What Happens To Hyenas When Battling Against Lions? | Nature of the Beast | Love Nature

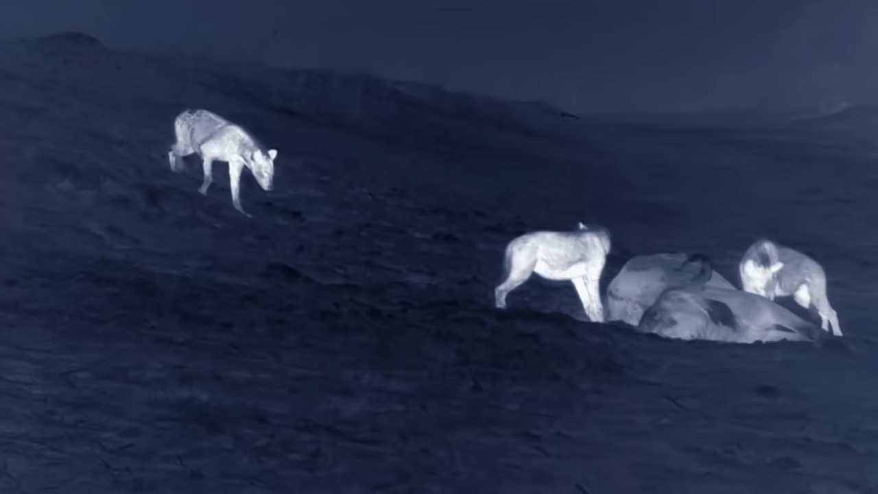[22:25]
As the sun sets mum and other members of
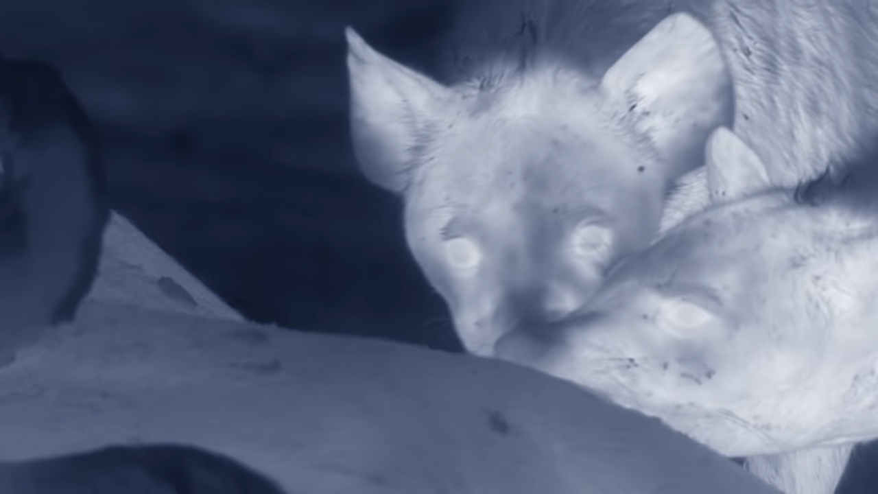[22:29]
the clan arrive and put the buffalo out of its misery.
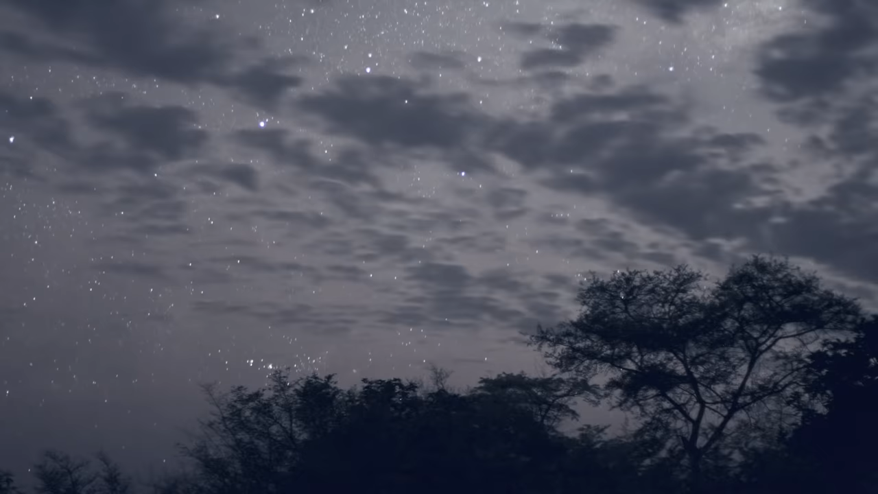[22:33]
It seems brutal I know but if lions had found it first they'd have done the same. Predators eat prey it's what they were born to do.
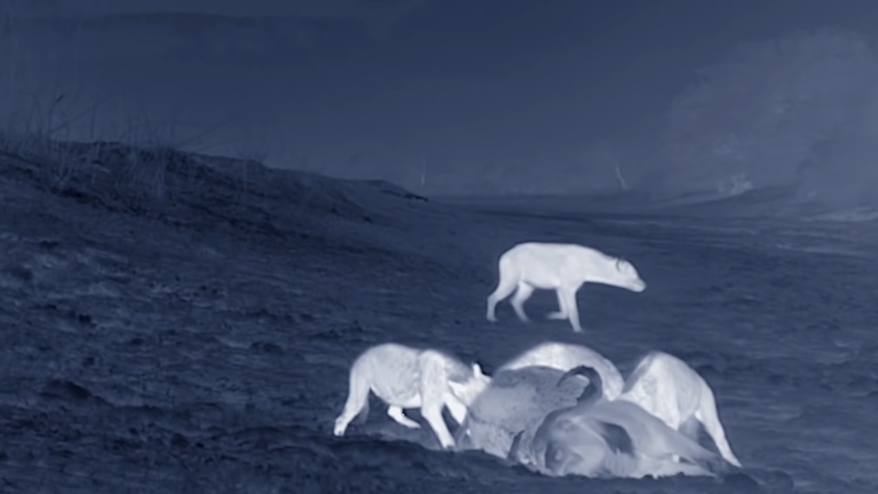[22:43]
The hyenas feed quietly without their characteristic whoops.
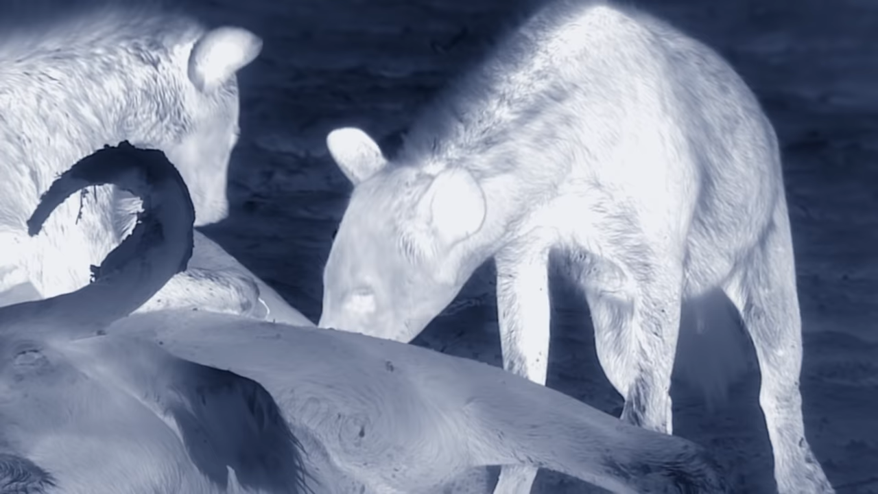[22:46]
They don't want the lions showing up and stealing their meal.
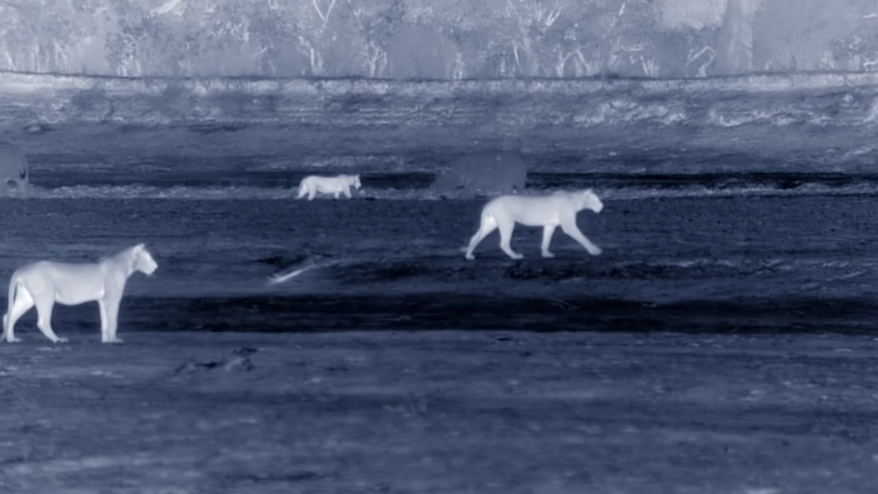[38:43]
And the Nsefu pride is on the hunt.
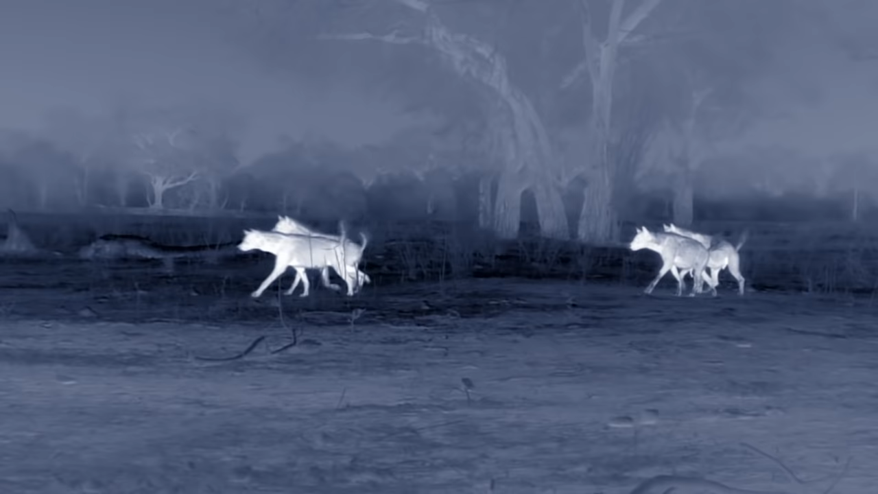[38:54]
The lions are feeding close to the hyena den.
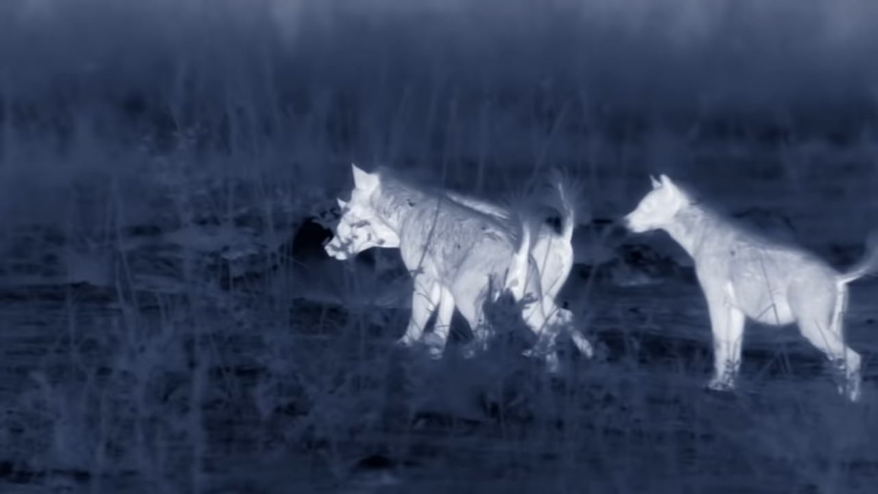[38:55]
Thermal cameras allow us to film in the dead of night.
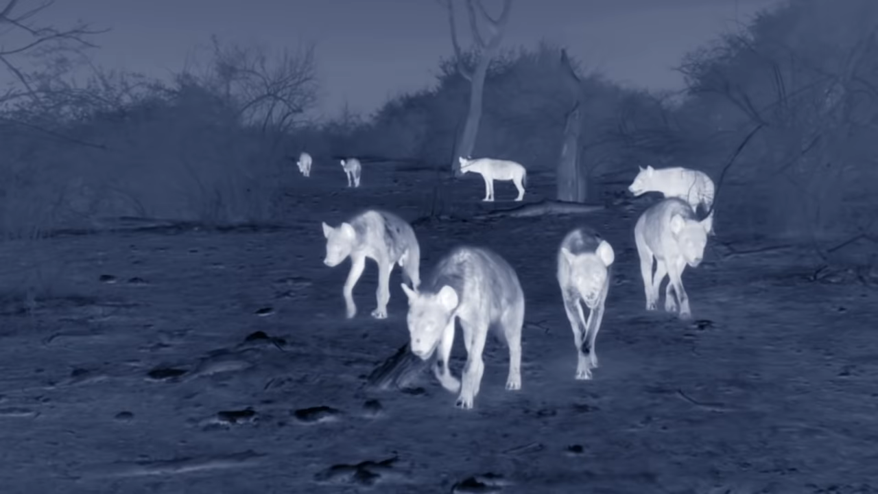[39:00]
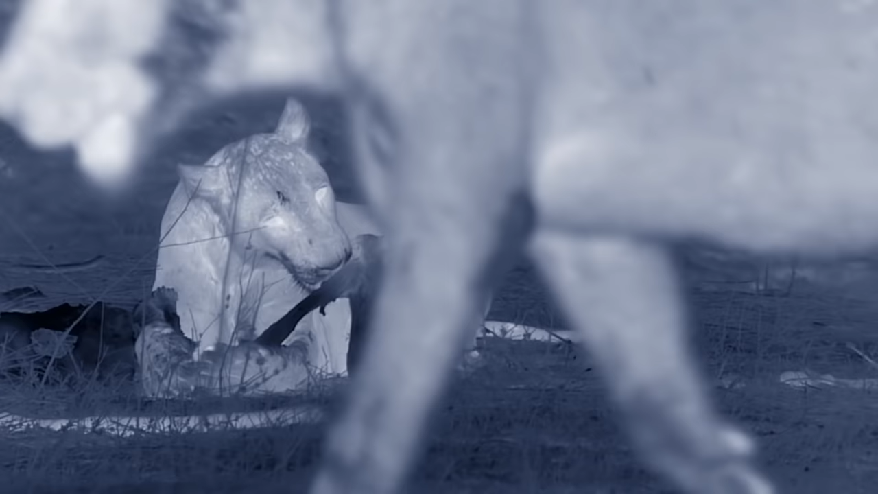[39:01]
My mate Neo was filming when the Nsefu pride and our hyena clan clashed.
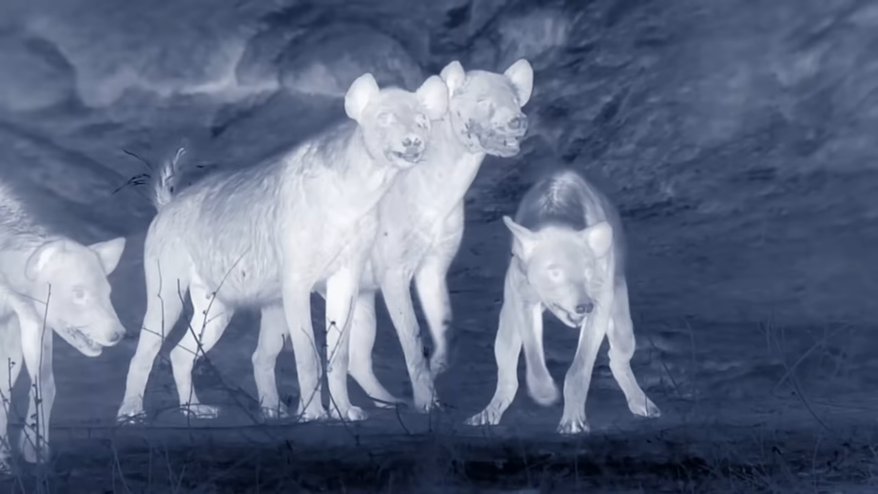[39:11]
The hyena adults push in to try and fight for the kill.